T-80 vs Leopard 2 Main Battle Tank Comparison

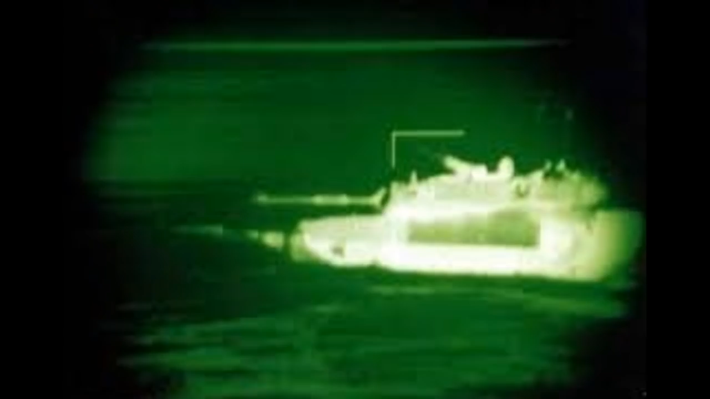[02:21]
And they both lacked thermal imaging systems.
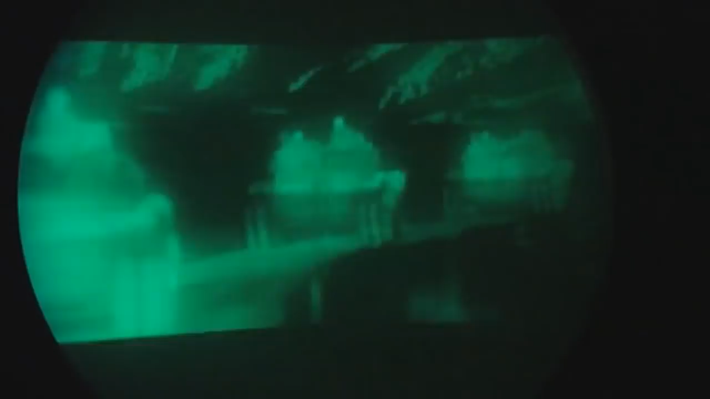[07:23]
which has average range of 1300m, depending on lighting conditions,
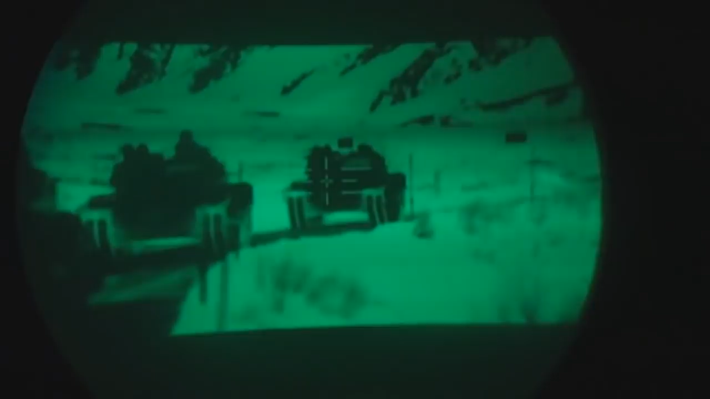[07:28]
it can drop or increase significantly, all depending on the light.
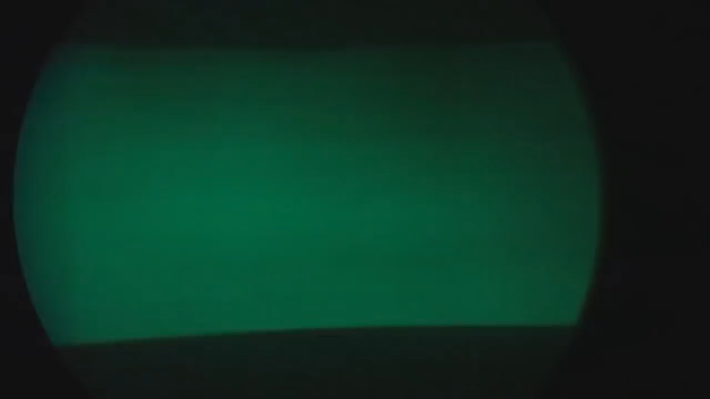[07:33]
But it is useless in fog, desert storm or any heavy weather conditions,
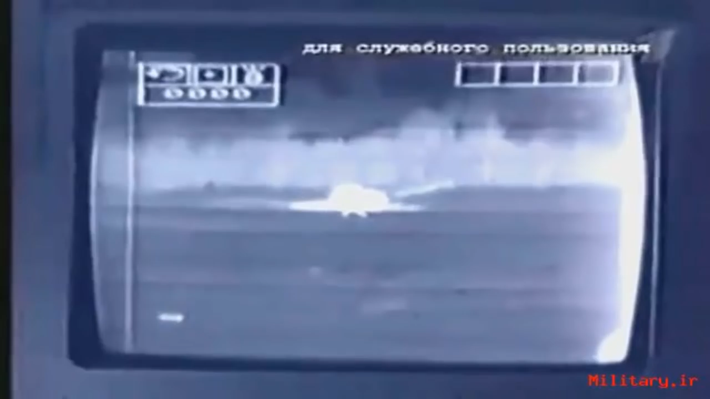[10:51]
more than the one of Leopard 2A4. But the thing is that Leopard 2A5 got the commander's independent thermal viewer with 2nd generation thermal imaging system, which has increased detection and identification range over 1st generation thermal,
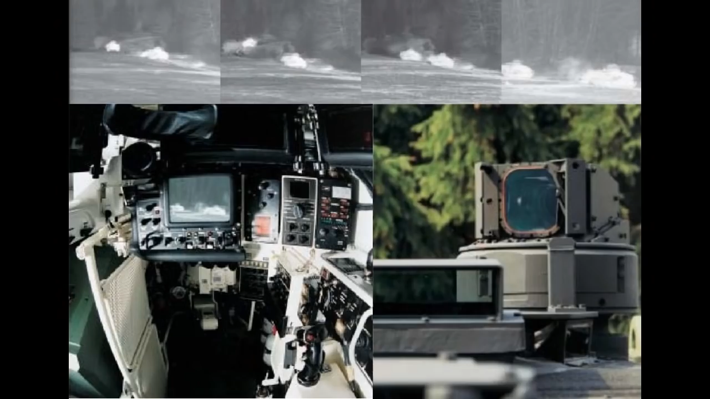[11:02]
such as WBGX and Agava-2. But since Agava-2 is newer, it puts it somewhere in between those two.
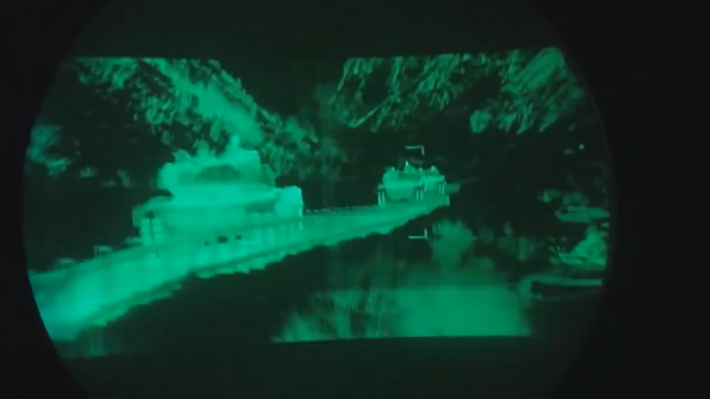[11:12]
But the gunner of Leopard 2A4 still retains WBGX for generation thermal.
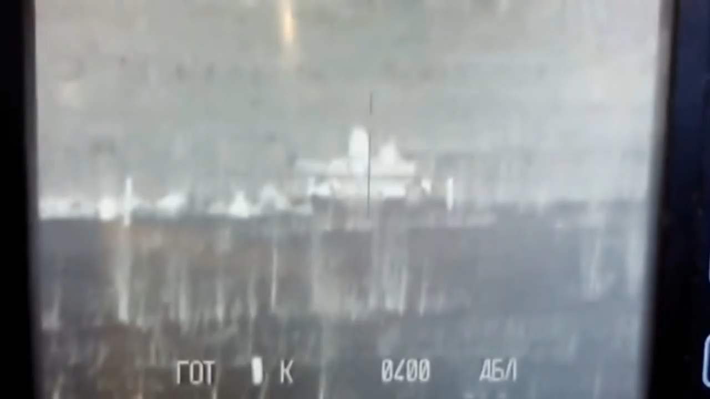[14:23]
But it gave it ability to take away disadvantage Leopard 2A5 had in spotting range with its 2nd generation CITV.